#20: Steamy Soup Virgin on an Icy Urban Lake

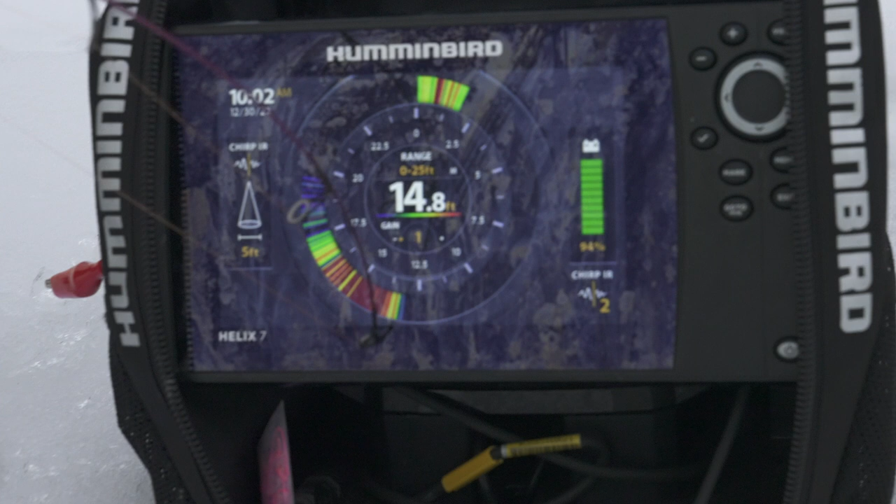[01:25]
On screen: depth 14.8 ft
See how the bottom's kind of... See that blue line that's kind of fluttering? That means there's weeds on the bottom. Let's see what we can rustle up here. It's fucking cold out, man.
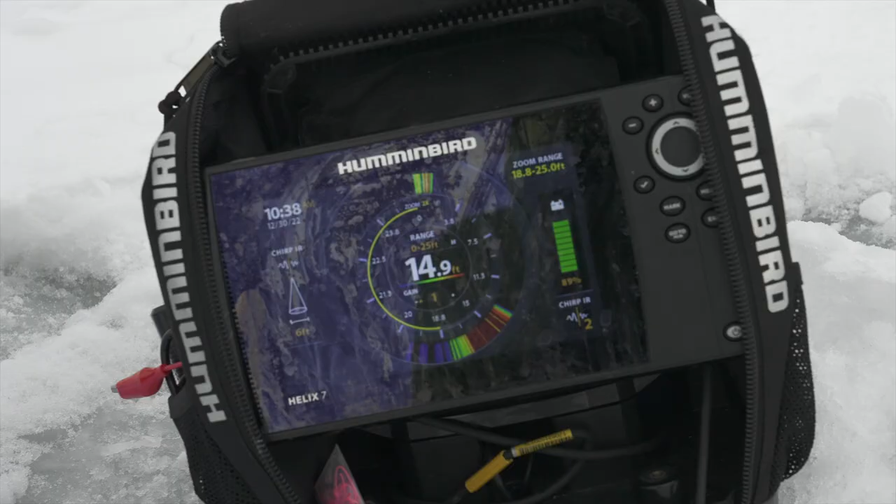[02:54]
On screen: depth 14.9 ft
Look at that. Fifteen feet here.